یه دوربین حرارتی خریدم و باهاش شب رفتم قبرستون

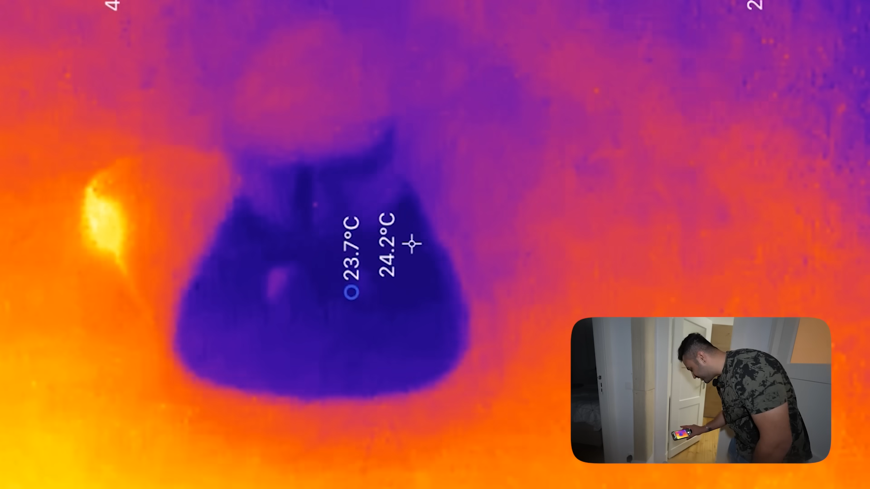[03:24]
On screen: spot 24.2°C
چی دوریه دمایی آب الان داره بیمون میگه که 23 درجه هست خود دستگاه
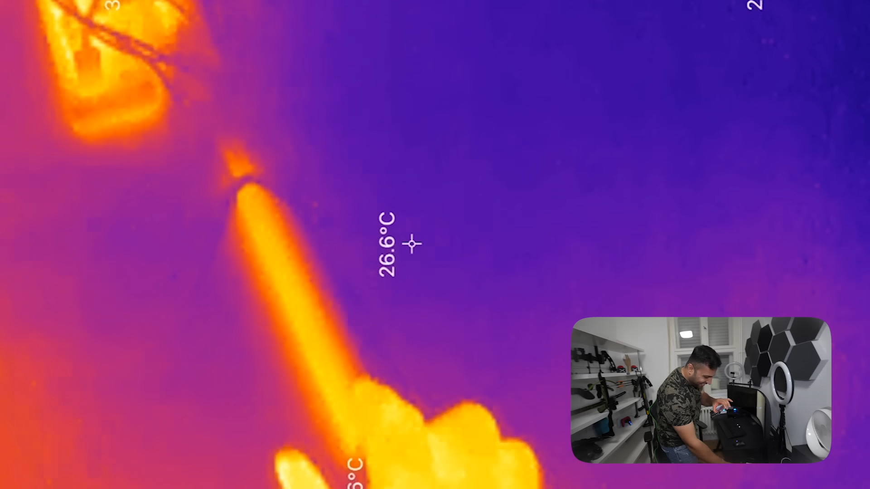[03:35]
On screen: spot 26.6°C
لانپ LED میزم کاملا قرمزه USB پورت هم قرمزه
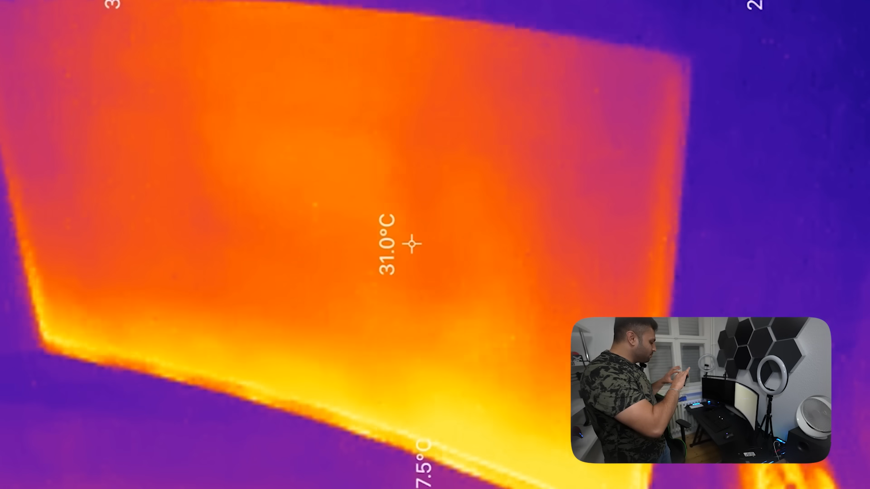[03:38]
On screen: spot 31.0°C
منیتور پایینش یه ذره قرمزه پایینش خدایش گرمه
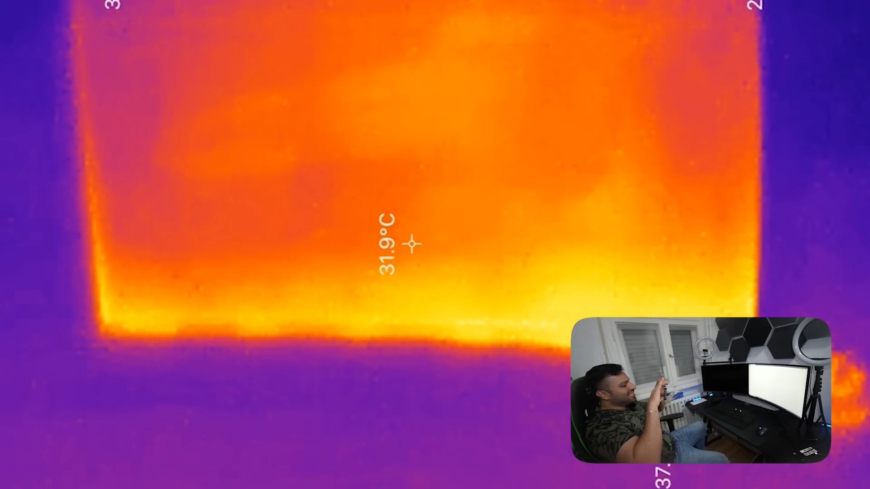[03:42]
On screen: spot 31.9°C
این دمایی که نشون داده کاملا درسته چیس کمپیتر رو ببینید
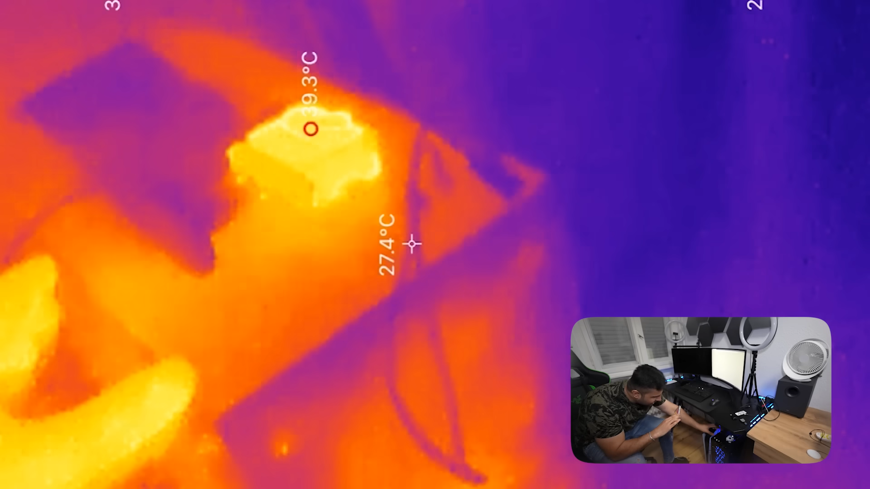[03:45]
این که الان دوربین همه تو شارجه خود چیس کمپیتر هم وای این قسمت هاش سرده ولی خود چیس کمپیتر هم هم گرمه
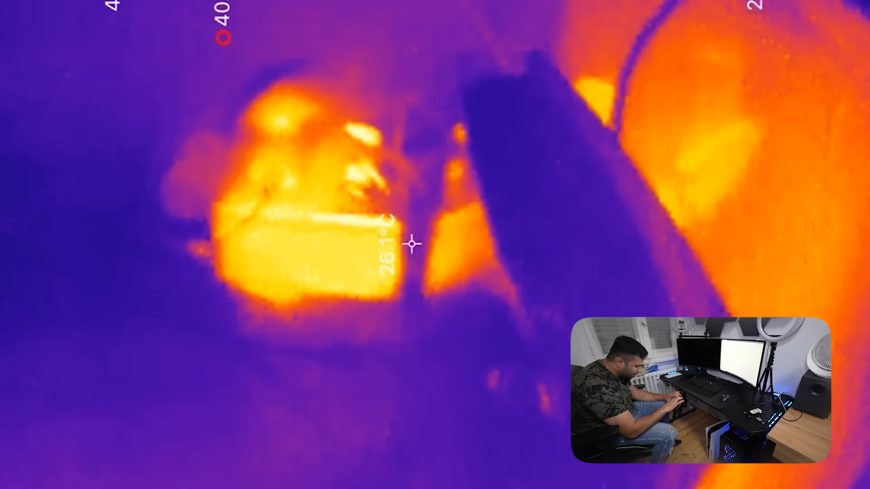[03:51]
و اونجا هم پیریزه برخ دیگه مثلا این منیتور خاموشه که
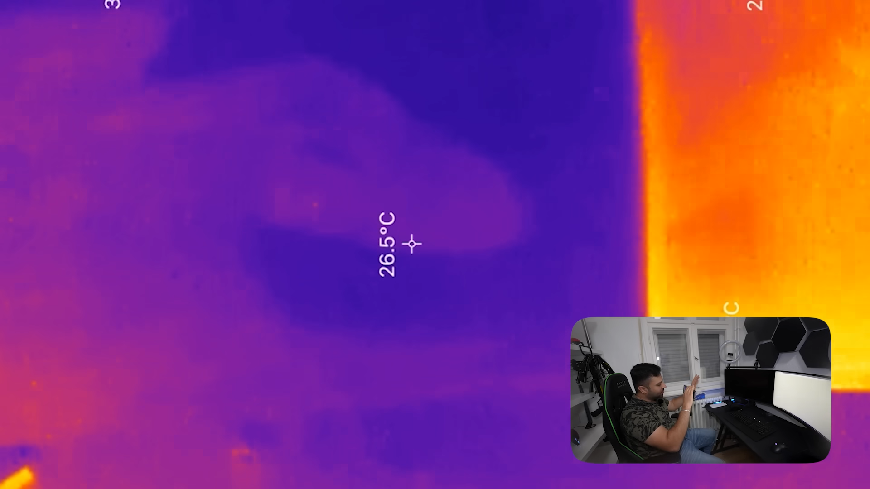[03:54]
On screen: spot 26.5°C
مثلا دمایش الان معمولیه ولی این منیتور که روشنه یه قرمز شده
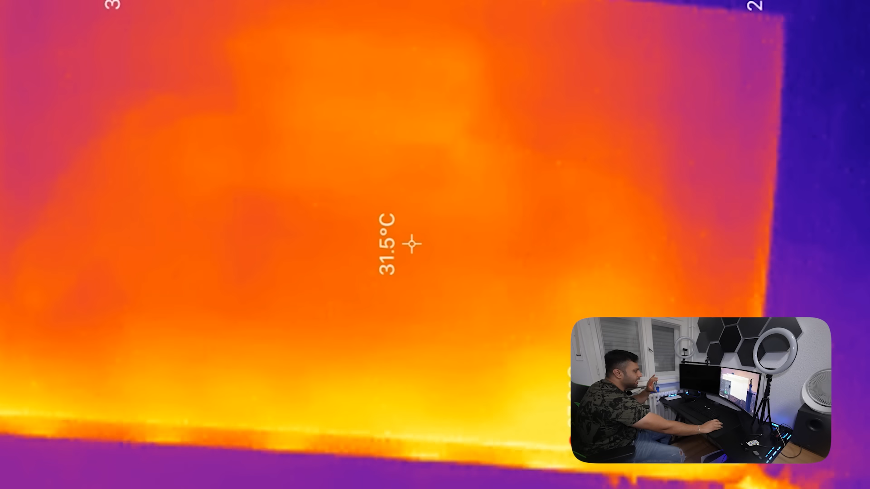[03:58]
On screen: spot 31.5°C
اصلا من اگه خاموش هم بکنم فکر کنم همونجوری باشه ببینید؟ انا خاموش میشه؟
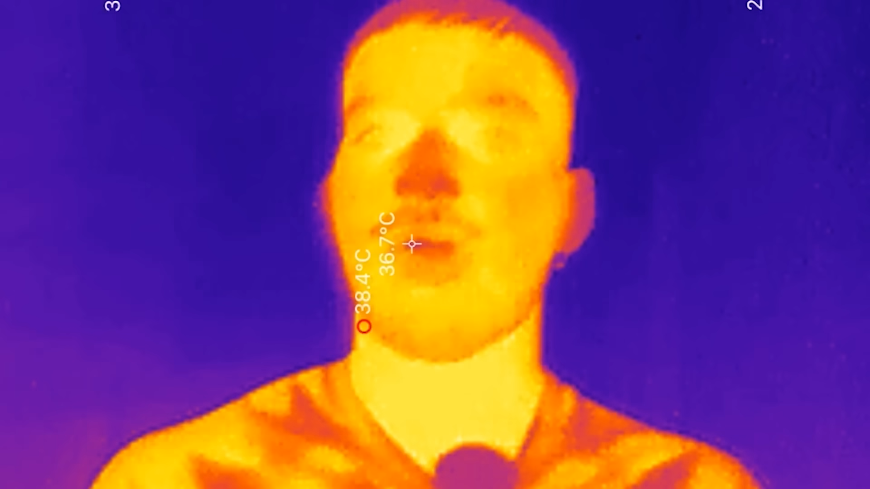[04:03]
On screen: spot 36.7°C, max 38.4°C
آه خاموشه ولی دمایش همونجوری موند آرما میدونی این دوربین مخصوصه چیه؟ شکار در شهر اگه گفتی کجا؟
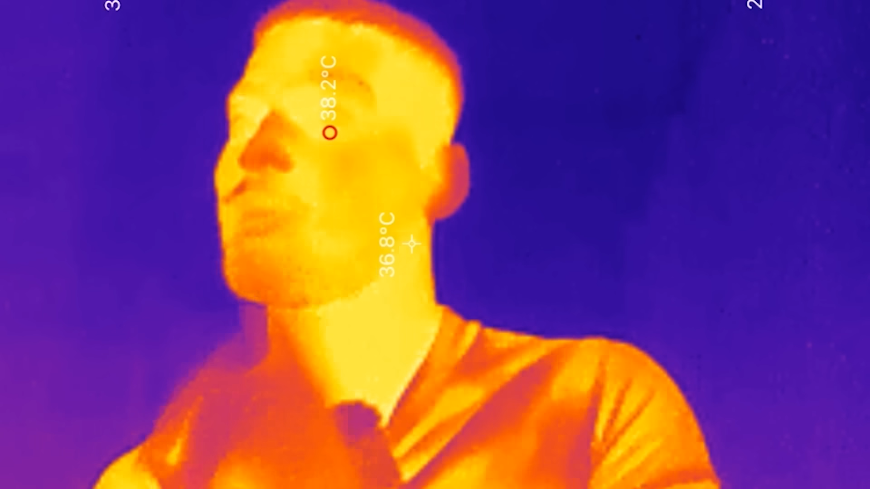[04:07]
قبرستون وجه دوربین مخصوصه خبرستونه با هم برونید خبرستون ببینیم که چیا
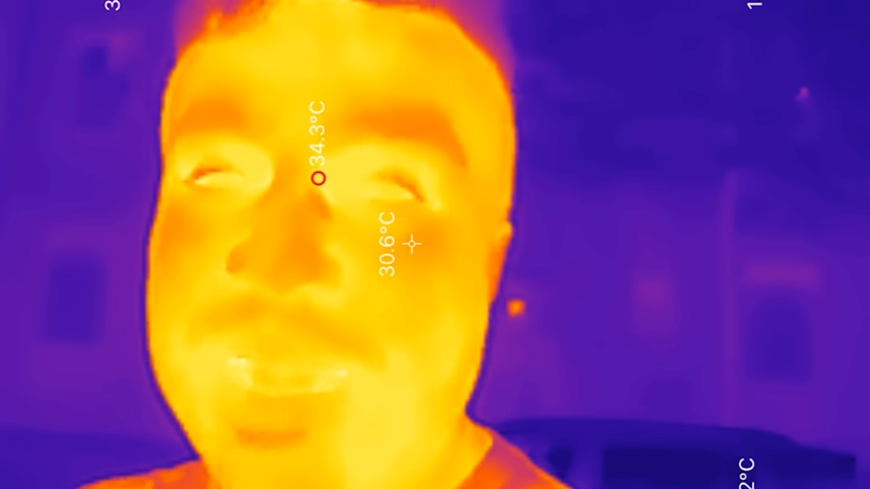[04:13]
ماشین من رو ببینید که دوربین حرارتی ماشین منشوری نشون میده
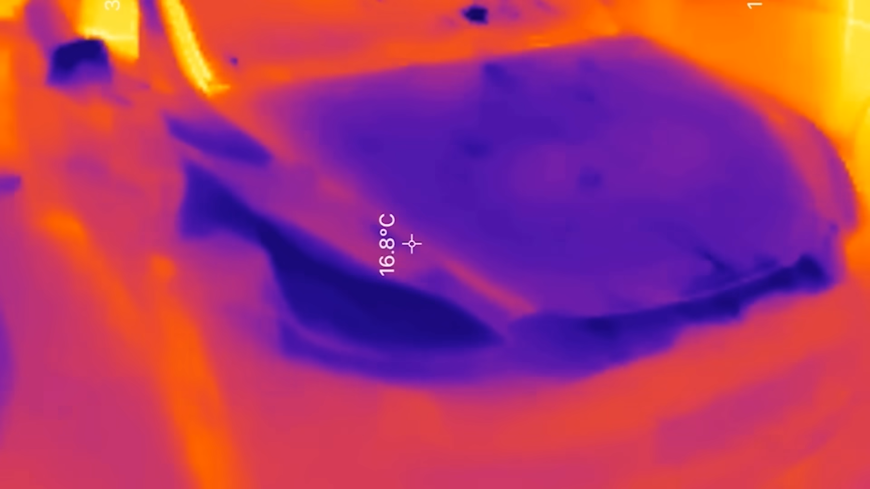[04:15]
On screen: spot 16.8°C
قیافش اینجوریه بله آقا از اینجایی که این ماشین برخیه